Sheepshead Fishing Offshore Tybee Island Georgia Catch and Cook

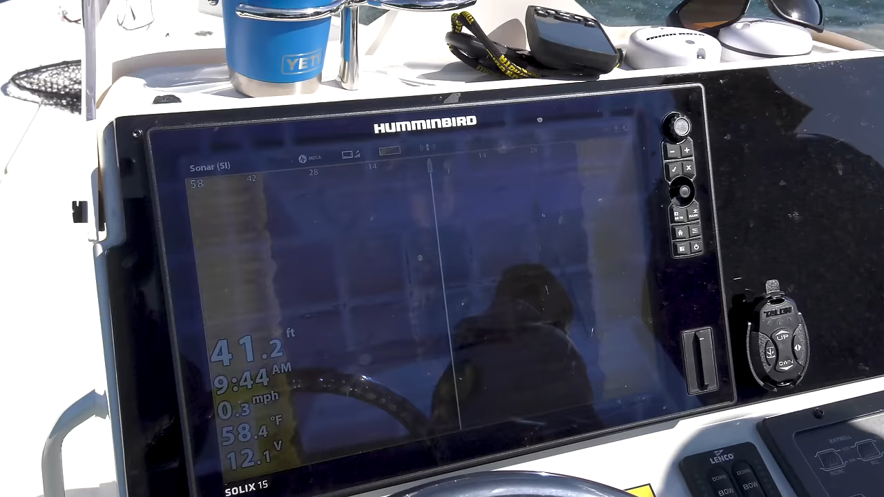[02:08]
On screen: depth 41.2 ft, water 58.4°F, speed 0.3 mph
it's 42 feet of water water temp on the surface 58 for that's pretty chilly water yes it is oh